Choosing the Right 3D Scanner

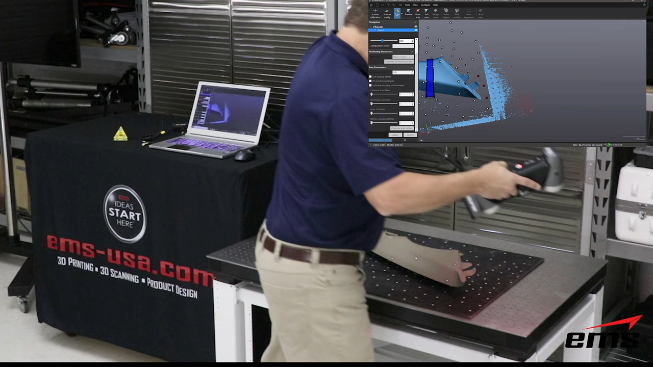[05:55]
orientation and having the cameras focus in on that and you can go back and forth from that
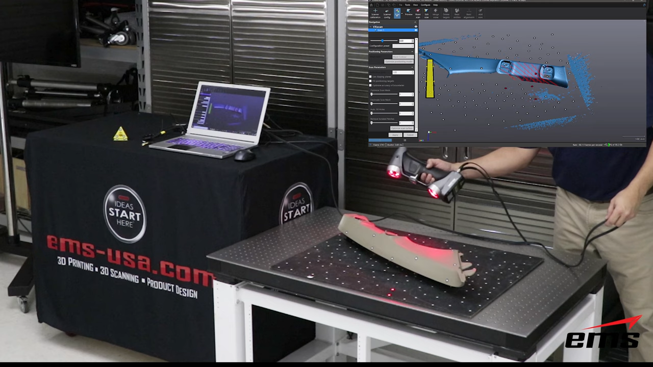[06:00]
single line mode back to the 14 or six line mode at any time as you're scanning so again you have to it has to be able to see at least three targets at all times now the advantage of laser scanning over projected light is it does a much better job on dark and reflective surfaces basically the way the lasers work and the return that comes back to the sensors it's just it's just better so we can do higher resolution we can get
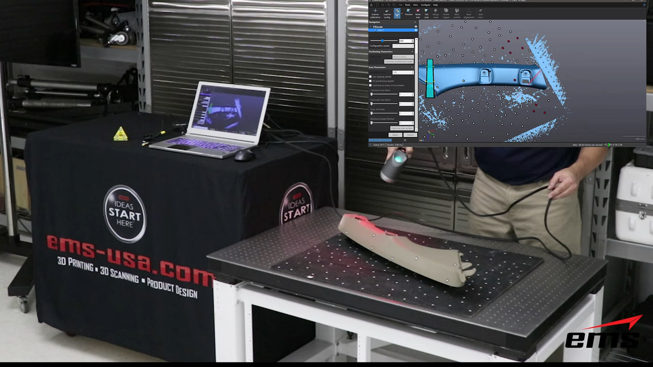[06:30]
into higher accuracy and we can scan more challenging parts with the handy scan system so like the go scan we've now flipped the part over
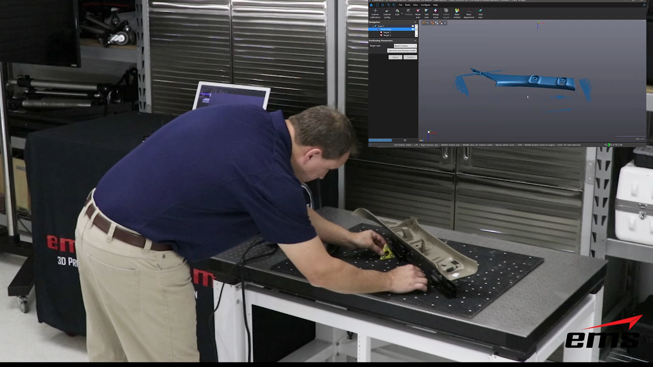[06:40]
to get the other side and in the software we went in and deleted all the targets on the table and then we'll start over again and i've also added a
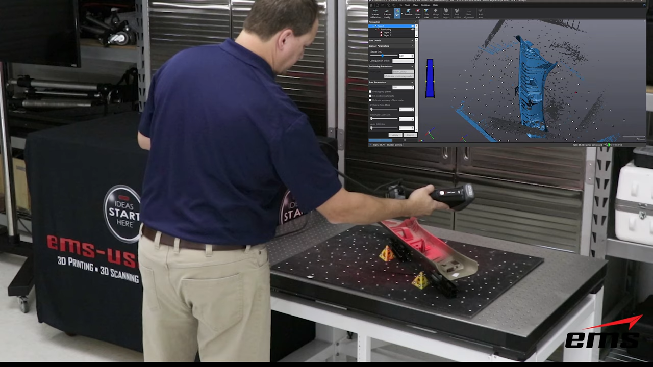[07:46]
and because of all the fine features because it's thin walled with sharp corners is why we chose this part this is a very again challenging part to scan and you can see we're able to scan this part with both the go scan and the handy scan within a matter of a few minutes we don't need any hard tooling or fixturing we just simply put it on the table here work our way around and scan it
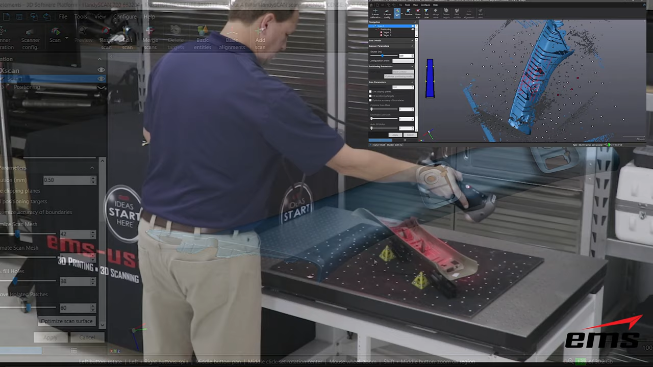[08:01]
okay so here is the finished part for the handy scan and as you can see here part looks really good very high quality uh if you look at the rib areas
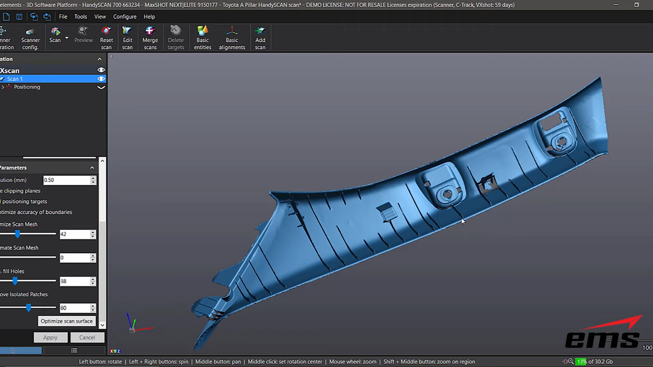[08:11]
very detailed um you know really nice looking part and you would expect that uh being that the handy scan offers higher resolution and
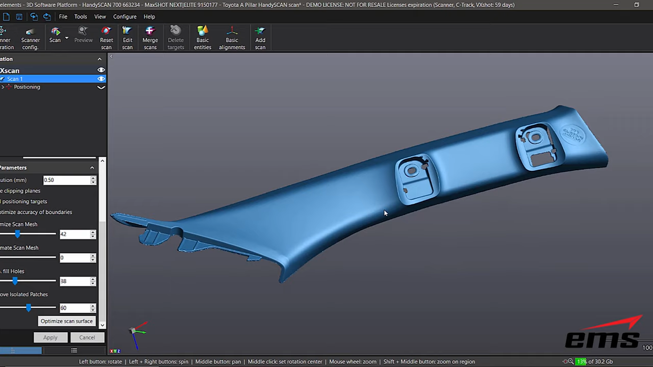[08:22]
higher accuracy uh than the the go scan so again very nice
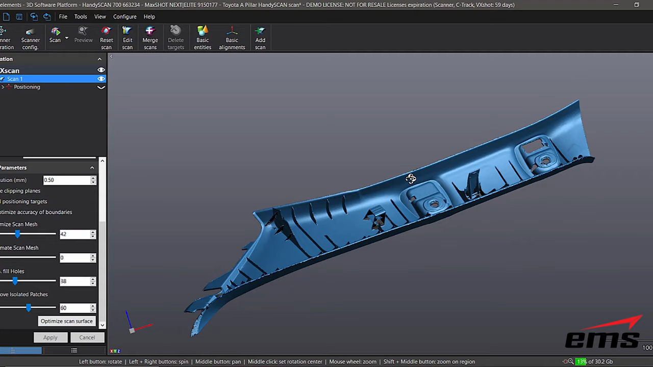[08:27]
looking part in a matter of minutes we have 3d scanned this and got very nice uh
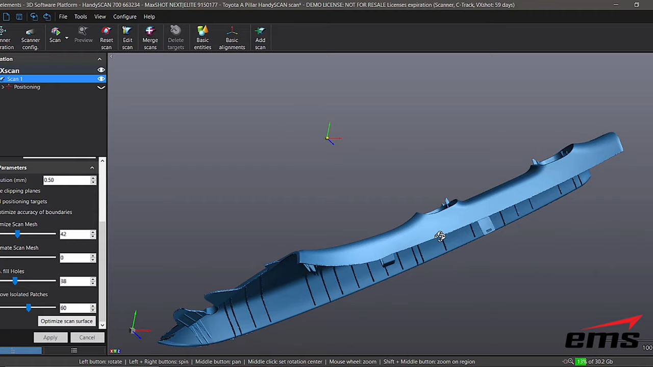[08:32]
detail okay so next we're going to take a look at the
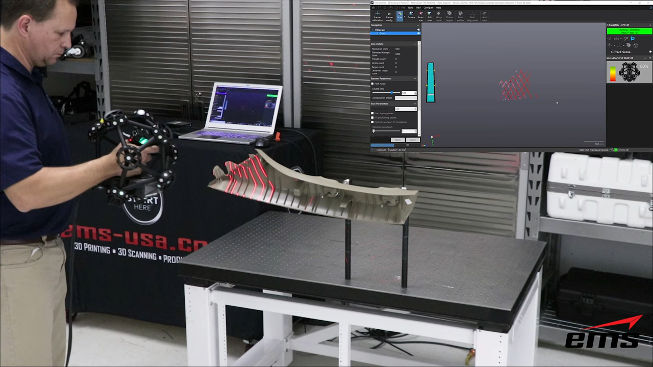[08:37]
metric scan now the metric scan is also a laser based scanner like the handy
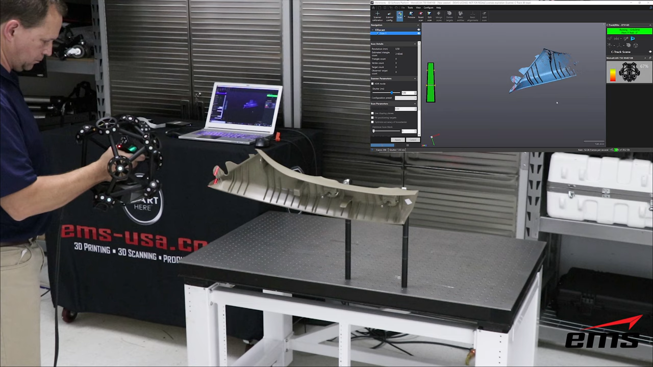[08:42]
scan and has the option of the 6 or 14 laser lines it also has the single line mode but where it's different
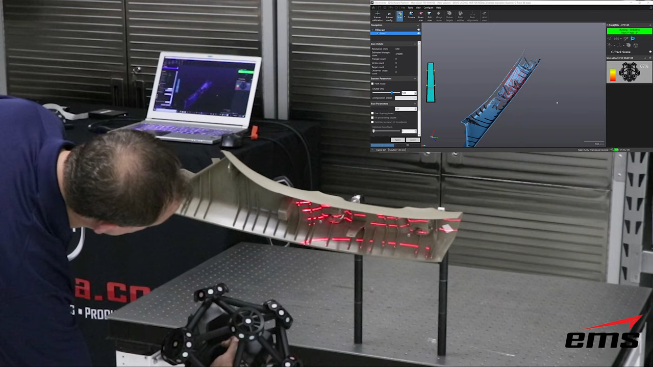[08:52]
from the the handy scan is there's no targets required
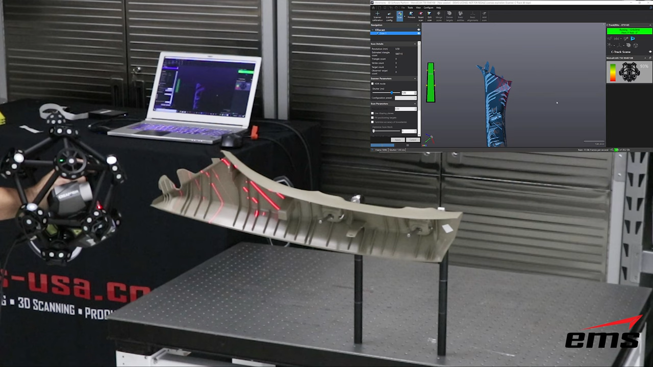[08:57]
it'll actually scan in two different modes a mode called static mode
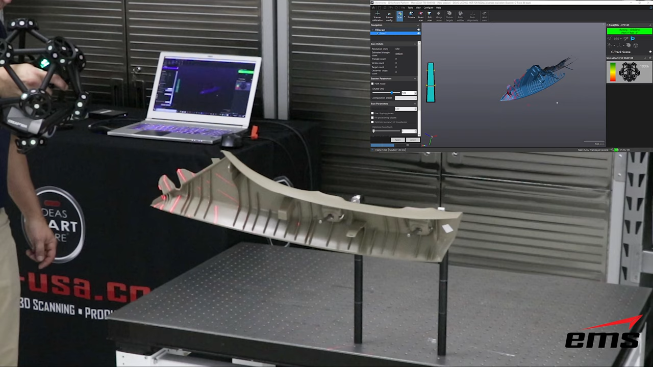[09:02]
and a mode called dynamic mode and we'll talk about each one right now what